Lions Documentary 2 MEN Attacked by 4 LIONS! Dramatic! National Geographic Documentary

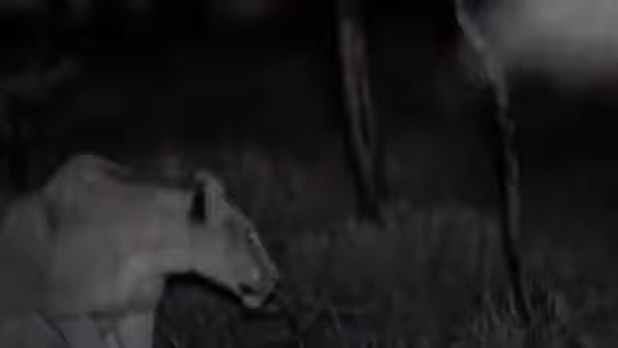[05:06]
This is the first stage of a lion's kill, the stalk. To track these guys' nocturnal behavior, we'll deploy this.
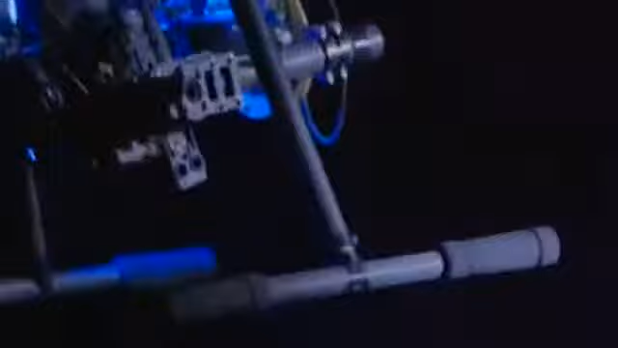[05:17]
A drone equipped with military-grade, clear thermal imaging.
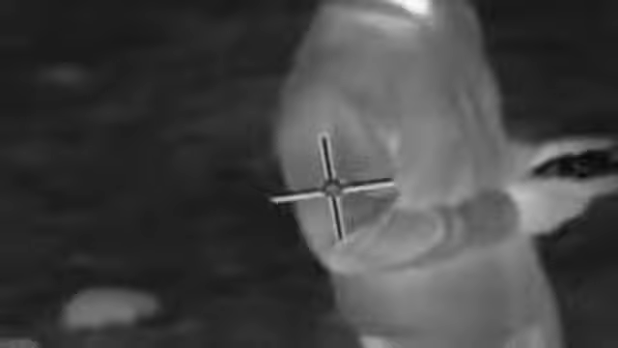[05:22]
Not only will we have our eye in the sky, but we'll also have clear thermal imaging on the ground.